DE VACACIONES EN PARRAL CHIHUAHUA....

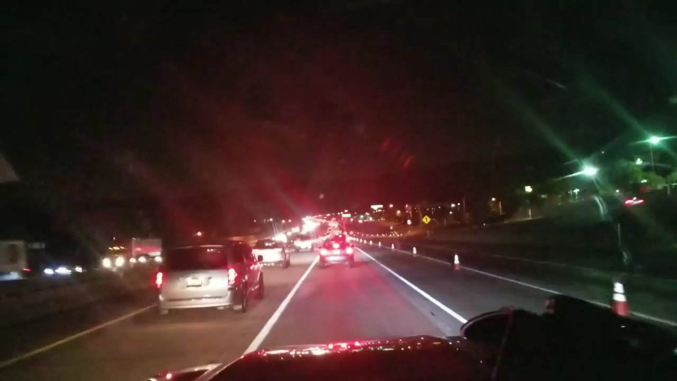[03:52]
Bueno, pues ya estamos en el condado de Los Ángeles, aquí por el rumbo donde está Montaña Mágica, Six Flags, Magic Mountain. Miren qué trafical, están haciendo construcción. Así que avisó que iba a haber un poco de tráfico. Lo bueno que ando más aquí pasando lo que viene siendo la montañita allá atrás. Pero aquí andamos, aquí andamos.
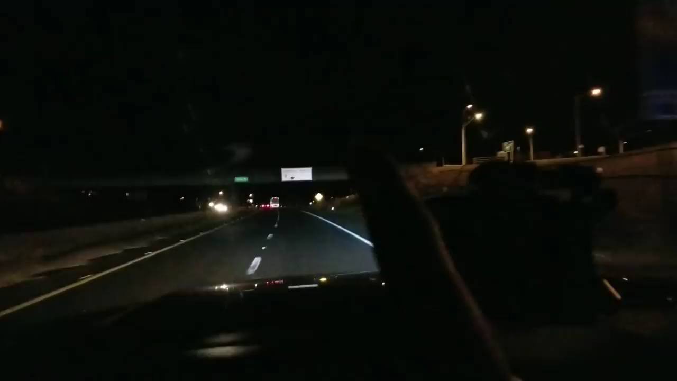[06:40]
allí en el arriba de lo que viene siendo el puente, dice todos los vehículos comerciales por aquí tienen que ir por aquí, porque más adelantito está la báscula y se tienen que parar. Así que nomás un tip para que sepan uno que es troquero y que ha andado por esos rumbos. Así que, viejones, todavía nos falta bastante. Así que vámonos porque ahí viene lo mero bueno.